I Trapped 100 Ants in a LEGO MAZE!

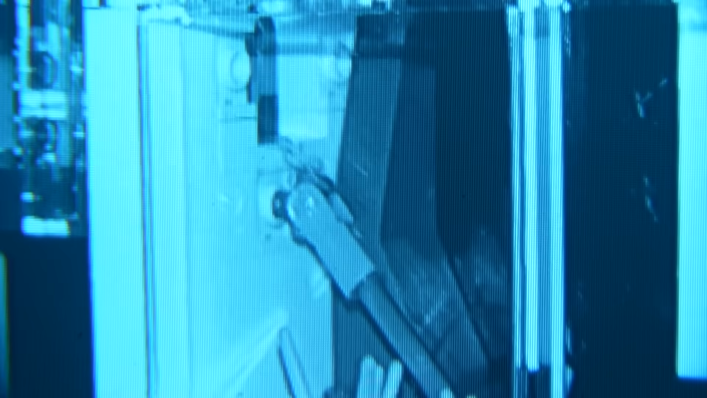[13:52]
And I'm no ant extraordinaire like my friend Jeremiah, but it really seemed like this ant was more nervous than the ones going into the other rooms.
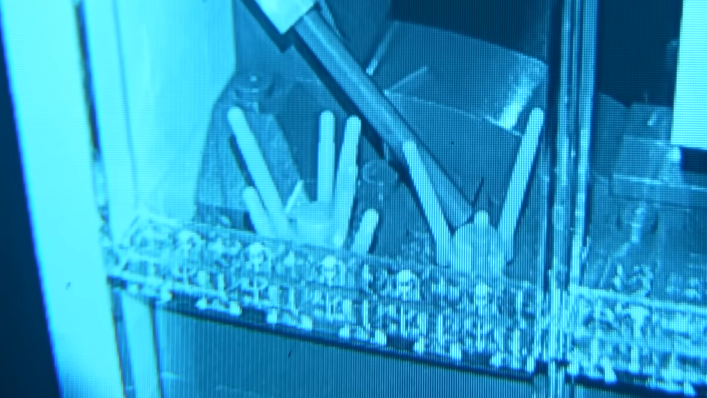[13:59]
But nonetheless, he just kind of explored his way forward inch by inch until he came to the first obstacle.
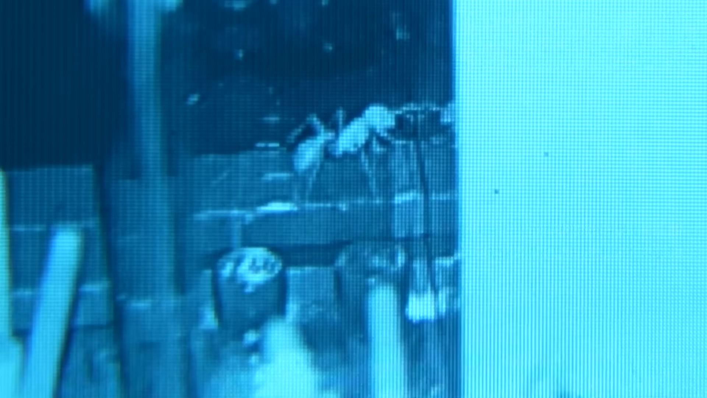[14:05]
And I think this is really interesting here, because you can totally see how he's using his feelers instead of his eyesight to feel around where everything is.
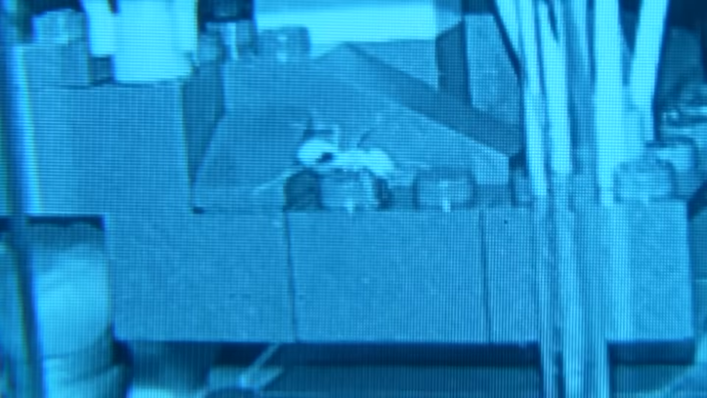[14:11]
Of all the other ants I've seen, it really seems like this guy's using his feelers the most in the dark.
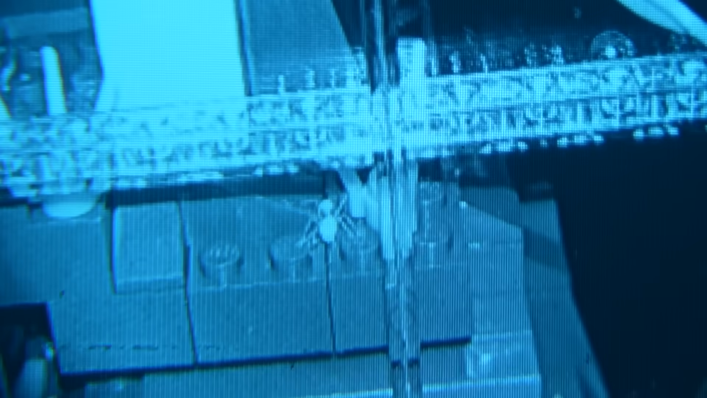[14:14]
Once he got down to the slope, all he had to do was just crawl down the edge of the ravine until he fell into the exit.
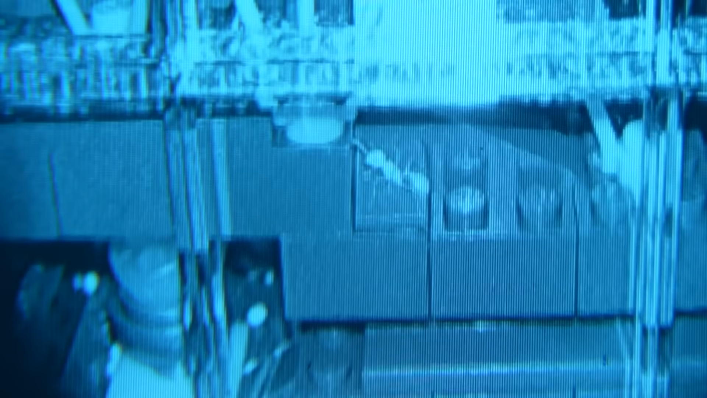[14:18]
And for a while, I was really confused because I could see right where the edge was. But then I realized I was using night vision.